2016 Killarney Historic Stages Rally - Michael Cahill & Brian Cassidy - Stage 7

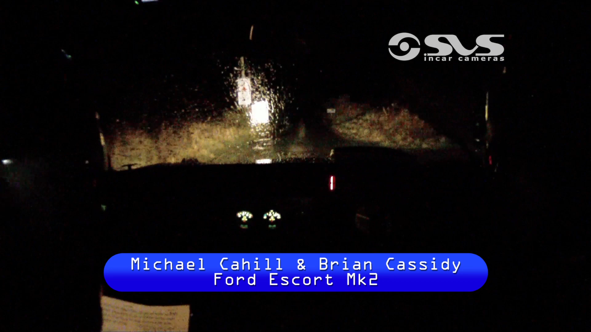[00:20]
200 over the bumps. 200 over the bumps. A long crest past the house.
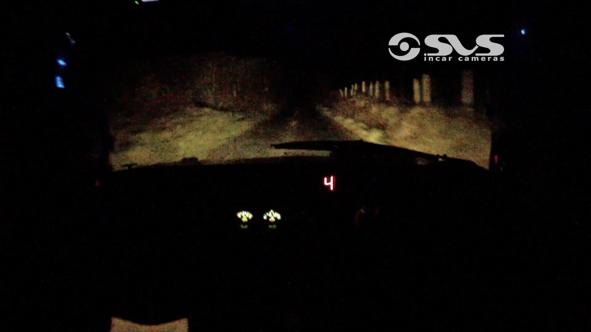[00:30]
Long crest past the house. And you have 100 after. Turn hairpin right over gravel. Slippy. Slippy. And you have a long 3 left in.
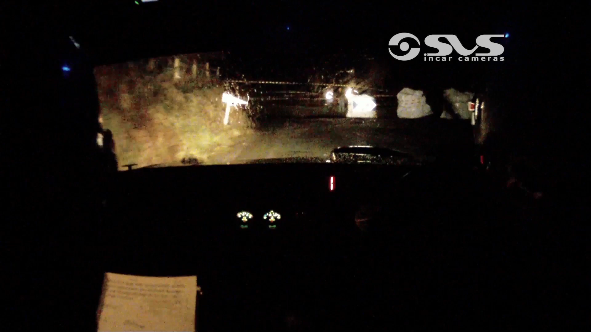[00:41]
Long 3 left in. One right. One right. 2 right past the sign. 60.
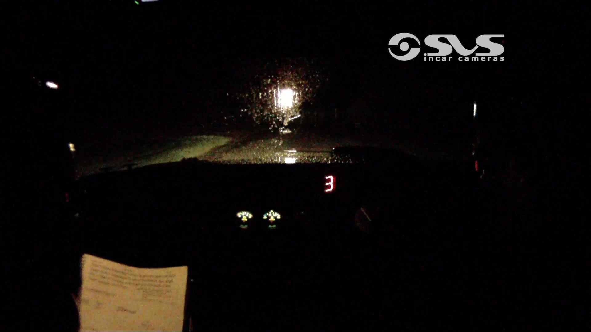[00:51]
For a late 3 right in over the jump. 3 right in over the jump. To a 3 left slippy. 3 left slippy to a 1 right. And 2 left. Only 80. Down for a 5 right by the lane.